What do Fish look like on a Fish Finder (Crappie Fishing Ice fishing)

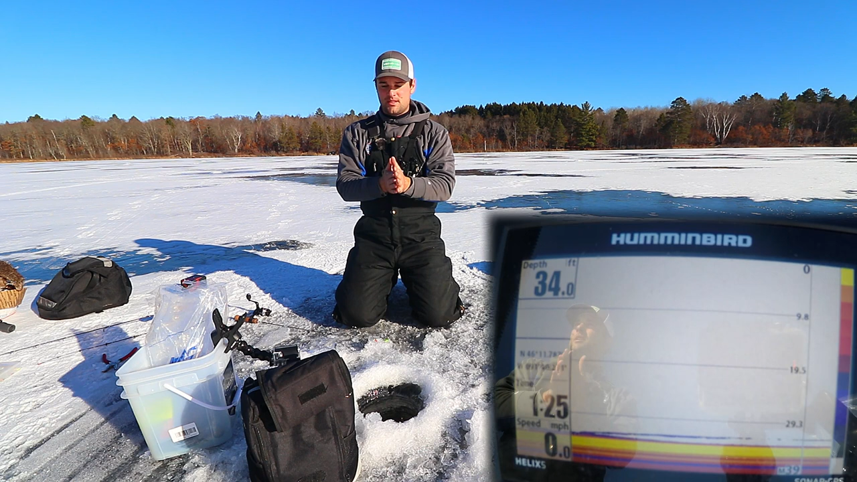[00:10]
On screen: depth 34.0 ft
on what it looked like on my sonar especially during open water season when I had this exact unit this is the Humminbird Helix 5 on the bow of my boat and I use this unit a lot specifically if I'm just vertically jigging right below the boat so a lot of people had questions what the double jig setup actually looked like on this sonar so I tied on the double jig setup on this ice fishing rig I started off with the bottom jig this is a 1 16th chartreuse marabou jig and then this is a
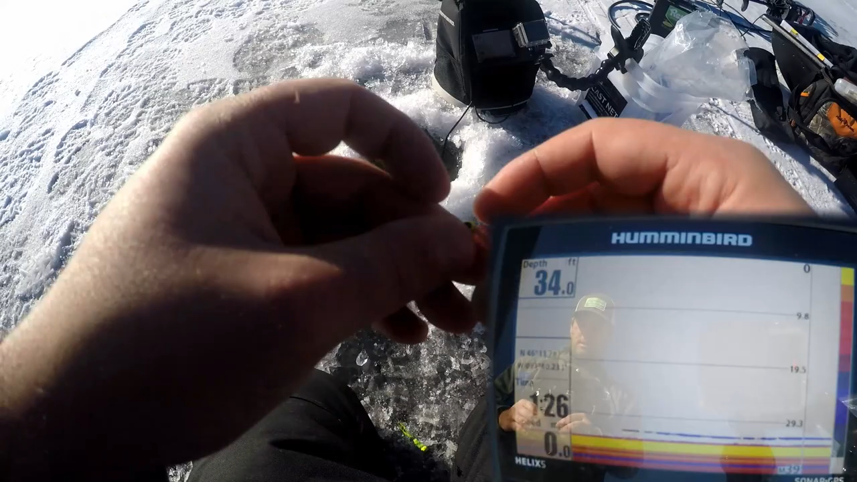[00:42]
On screen: depth 34.0 ft
164th just a green jig and I tipped it with a brush pile brush pile plastics this is a pink and white pink chartreuse white three colors that crappie usually hit no matter what but this is a 27 inch ultralight setup
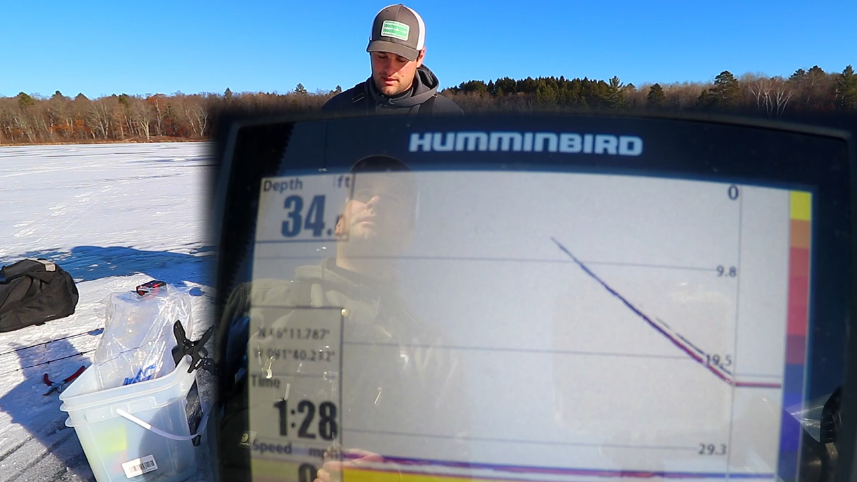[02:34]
that 11 12 inch range and hopefully we can catch some more but the goal is today is just to kind of show you what I'm looking at now you have to understand these old whoa too much line what we're looking at so understand again going back to how to find or how to use fishing sonar who I got some coming looking at it this is showing one-third the depth because I'm running 200
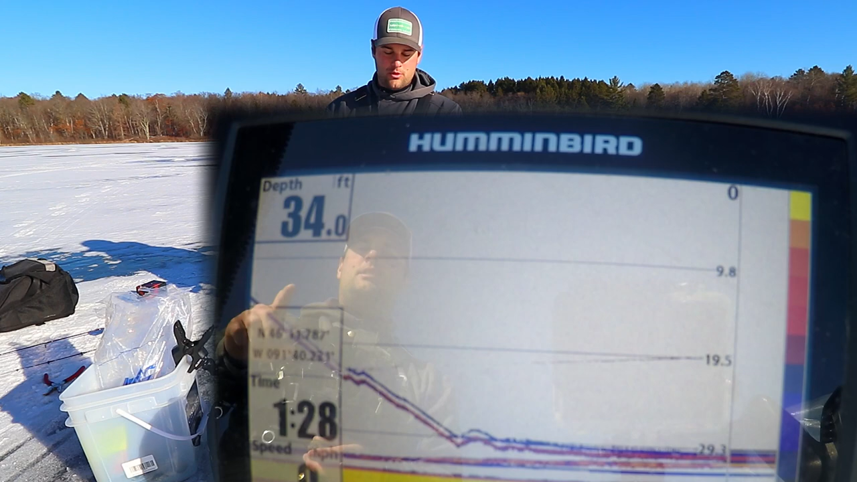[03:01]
On screen: depth 34.0 ft
kilohertz and the way you figure that out you
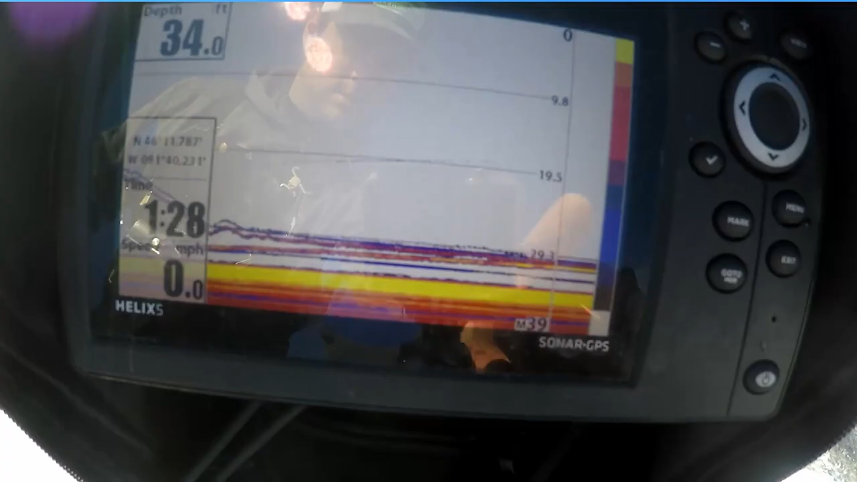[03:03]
On screen: depth 34.0 ft, speed 0.0 mph
go to fish
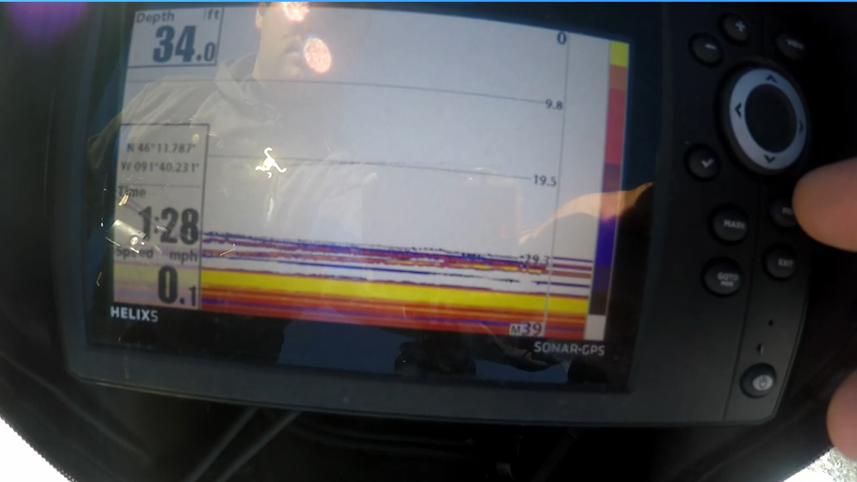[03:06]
On screen: depth 34.0 ft, speed 0.1 mph
might actually hit you go to your menu setup you hit it twice and go over one to
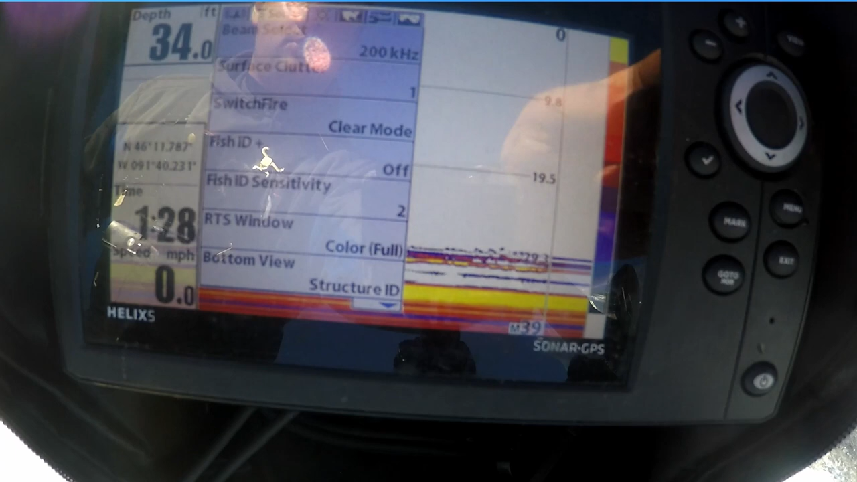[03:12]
On screen: depth 34.0 ft, speed 0.0 mph
where it says sonar see how it says beam select that's 200 kilohertz okay it's a narrower beam that's a 20 degree beam on this on this unit so and when you're running 200 kilohertz figure it's about a 20 degree beam 19 to 20 you take one-third the total depth so my cone if I can get an above shot of the ice hole here I'm running about 11 12 feet somewhere in there
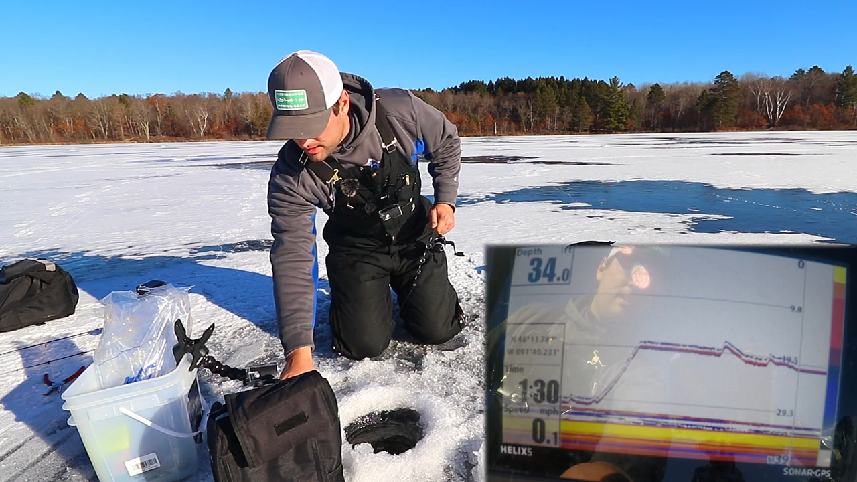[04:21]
thicker one that orange and purple is my marble jig these are fish on the bottom see if I can get one
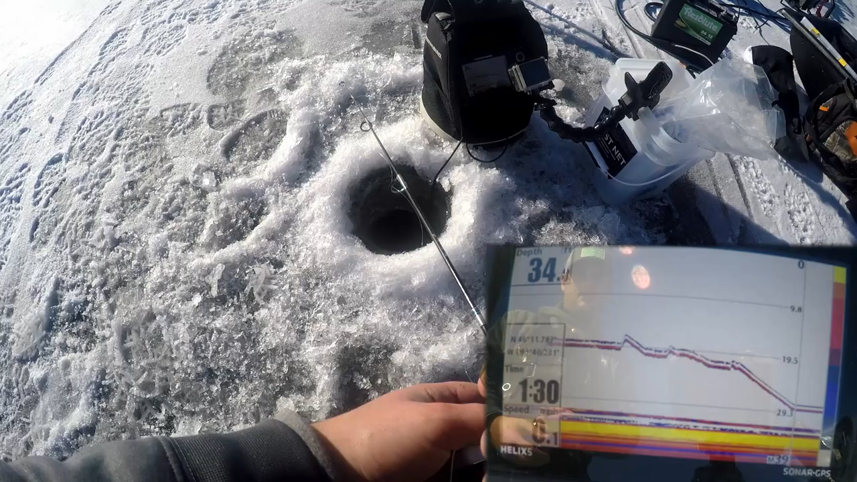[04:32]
of the hit here I don't know if they're gonna hit the marble or they're gonna hit the plastic
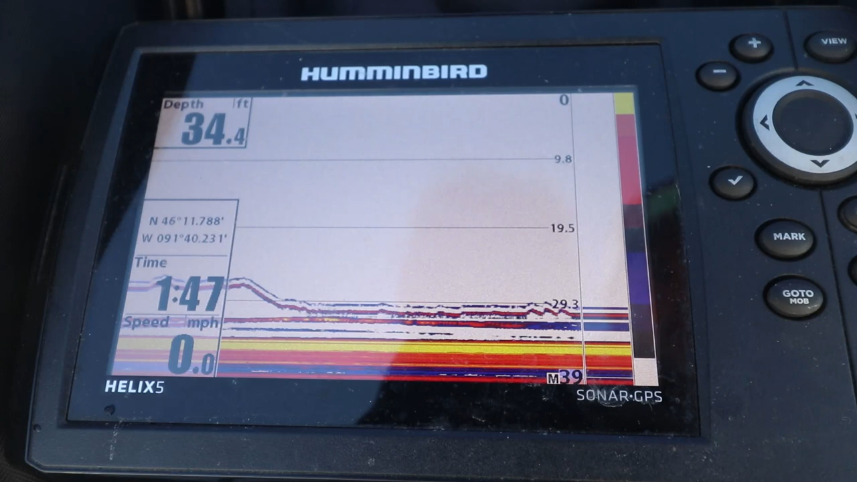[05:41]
On screen: depth 34.4 ft, speed 0.0 mph
on flasher mode I mean with with the real-time sonar on you can do it here and I can see you know what what I'm jigging slowly jigging up and down but this is the only screen I can zoom in on and drop it down get that plastic from their face okay so I wanted to freeze this and start talking about this little white mark here eventually I'm going to do a full video on just flasher units not just the LCD unit like you see here where it's an LCD screen but an actual flasher unit because I think some of you are I got some questions about that whether or not it